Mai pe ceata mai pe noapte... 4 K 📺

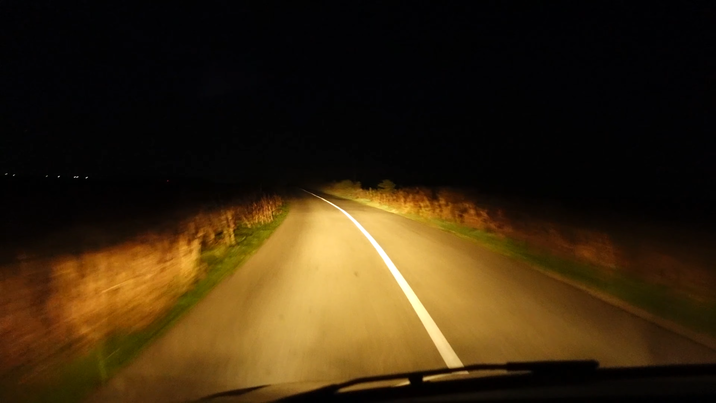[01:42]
Mă duc să mai încarc o tură și mă duc până la Gerlason. Și după aia să vedem ce a mai fi. Aici, la Vâlcica. Nu mai încetuți cu atenție, vă rog. Fii atent la trecerea asta de pietoni.
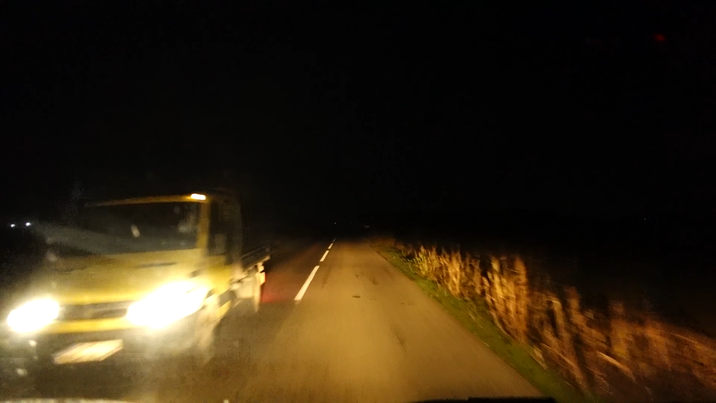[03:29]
Și trebuie să fiu destul de atent, nici nu pot să merg tare, nu pentru că drumul nu îmi conferă chestia asta, dar am sticlă pe mașină, este noapte și după cum bine am spus,
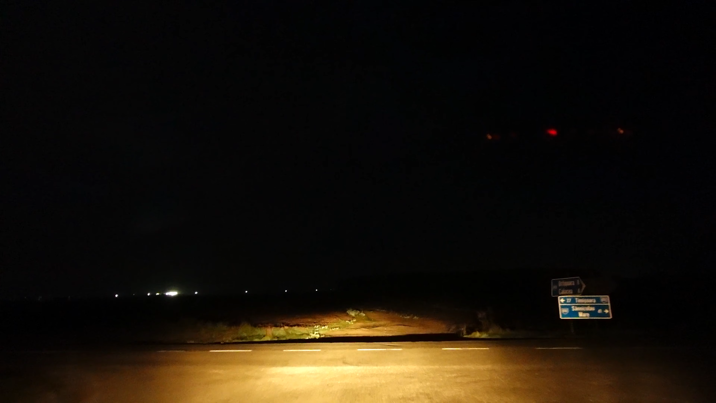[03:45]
sunt foarte multe animale din astea sălbatice pe aici și trebuie avut foarte mare grijă.
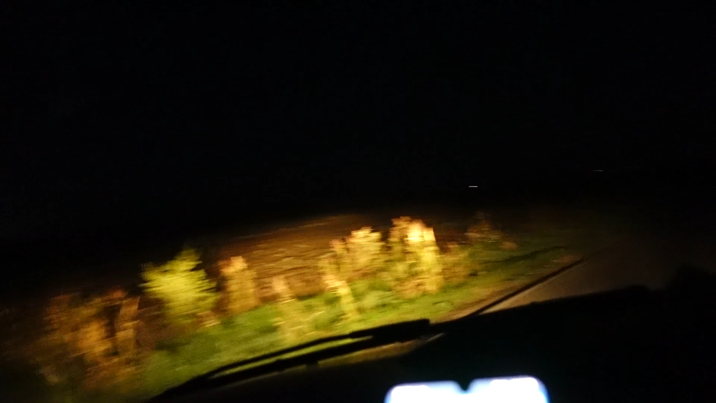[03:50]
Hop. De ce? Pentru că nu vreau nici să dau peste ele, nici să-mi îndoi ceva pe la mașină. Uite și o groapă. Opa, hop. Și de asta aleg să merg pe centru, pentru că dacă apare din dreapta și mă ia prin surprindere, am timp să evit. Dacă apare din stânga, la fel, după că îți urmărești destul de mult timp canalul.
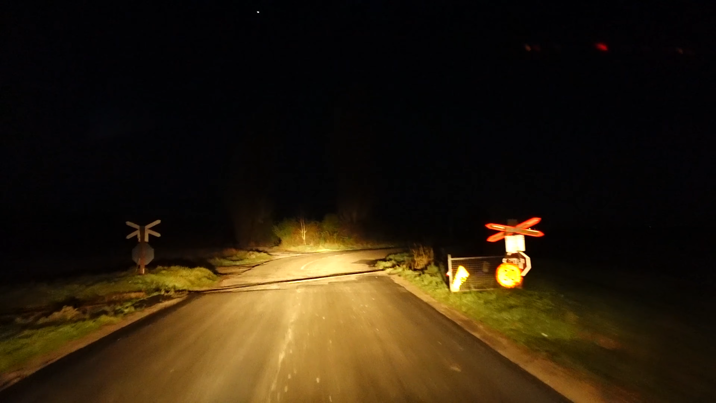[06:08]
Păi a trecut iepurele și după aia vine și vulpea.